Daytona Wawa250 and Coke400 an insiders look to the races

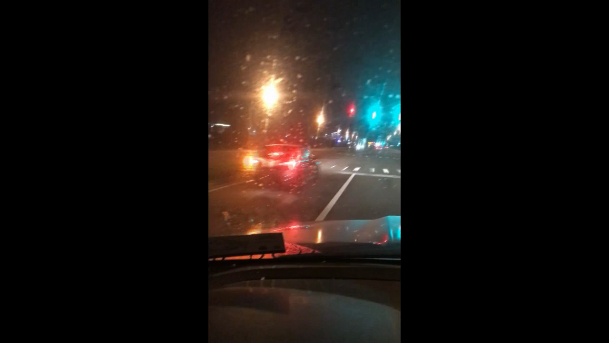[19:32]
Okay, so I know there's a bunch of lights, but those big lights, that big cluster you see, folks, that is what the stadium looks like at night. Every day. Yep, there's a lot of signs.
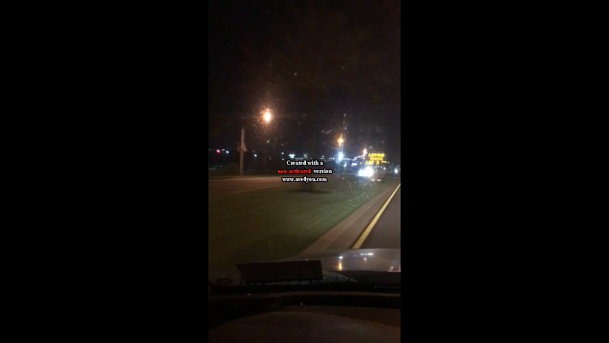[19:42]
Go back there. Yep, lots 4 and 6. That's where I'm going. See, this is Midway. So that's what the stadium looks like at night. And the good news is, it's, is that raining or is that? I can't tell if that's just junk. My windshield. That's what the stadium looks like at night, folks.